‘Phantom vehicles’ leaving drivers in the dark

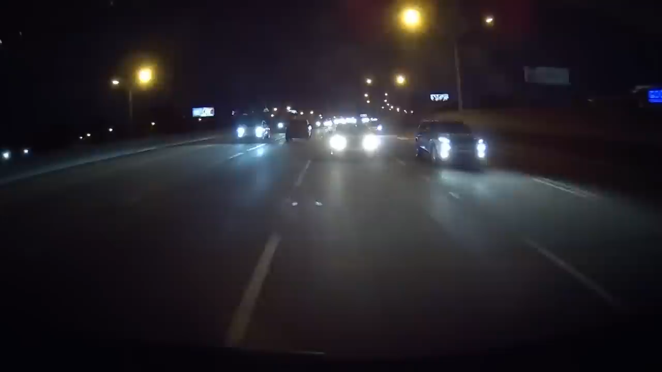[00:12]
in the shadows do you see it look closer no headlights
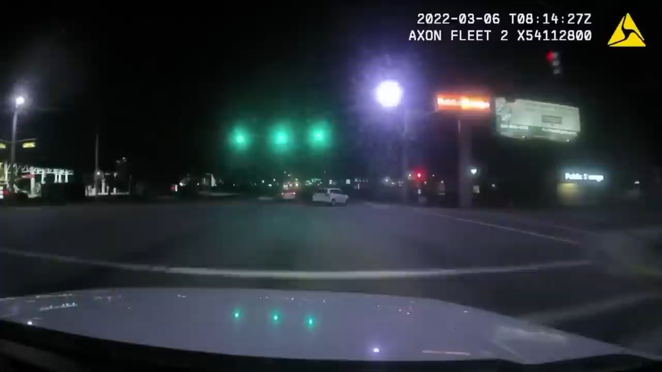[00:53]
than 80 miles per hour without headlights on